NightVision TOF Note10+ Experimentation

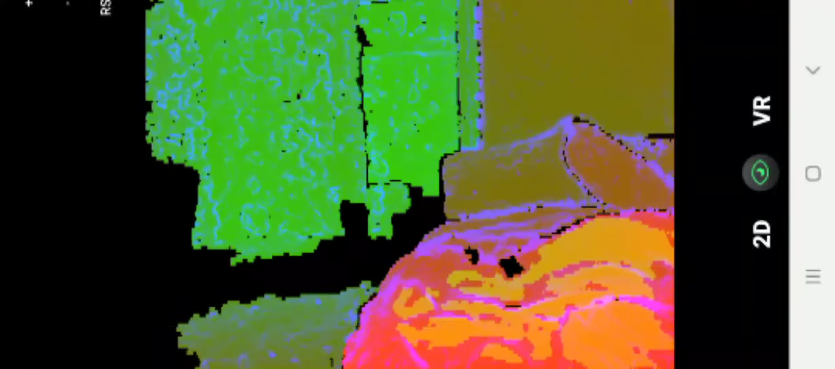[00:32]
okay light is off i can't see anything to the eye but this can and so theoretically i should be able to maneuver around just using this
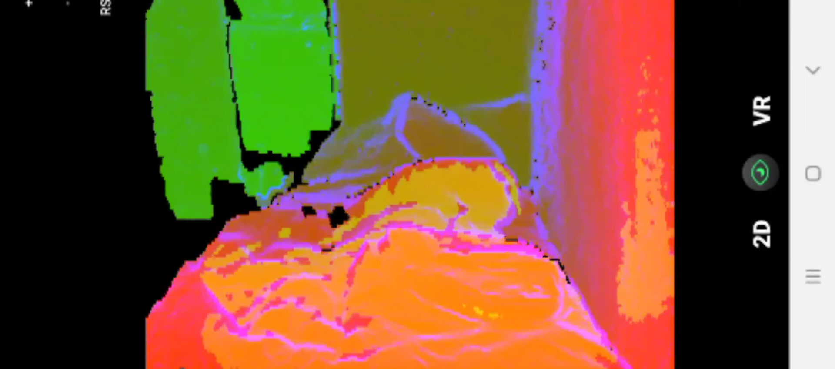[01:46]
there is zero difference between light on and light off that is crazy